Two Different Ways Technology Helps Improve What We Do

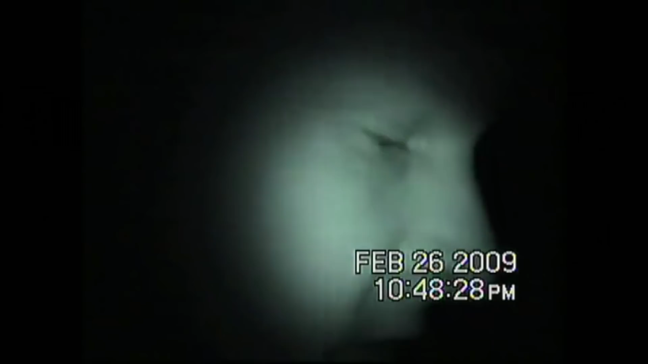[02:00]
I'm going to take a look under the garage door, and we're going to see if we can see the license plate of the vehicle. It's pretty windy out here, so there's a lot of noise to kind of mask what we're doing. We've also got to watch to make sure that nobody's coming.
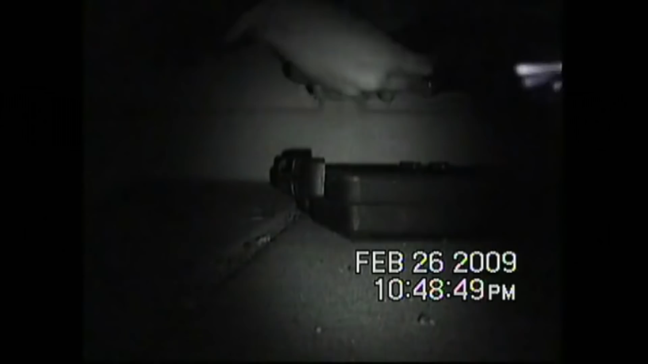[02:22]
You can just make out the license plate if you get close enough.
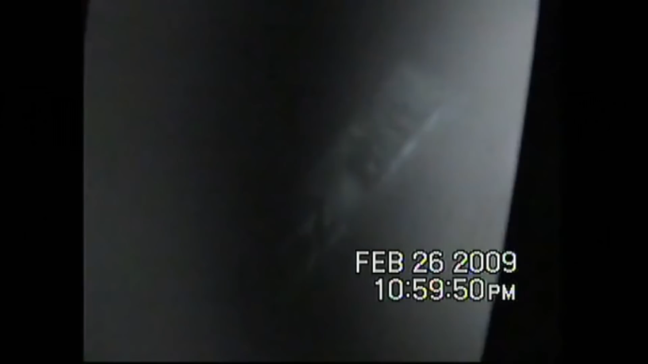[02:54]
That's our plate right there. So you can move the scope around.
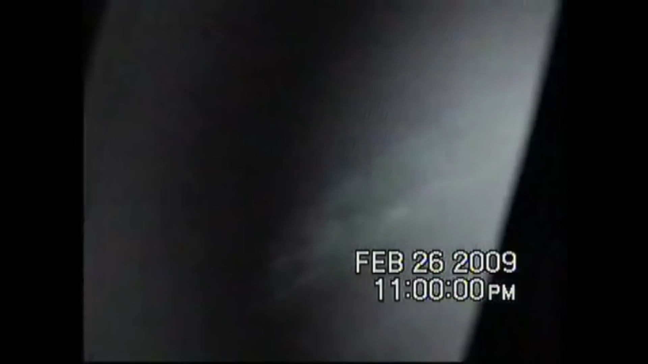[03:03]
Yeah, that's our plate. So we're going to get out of here now.
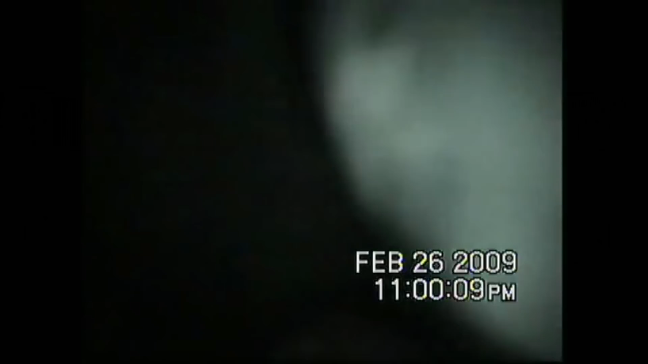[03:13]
We've done what we came here to do.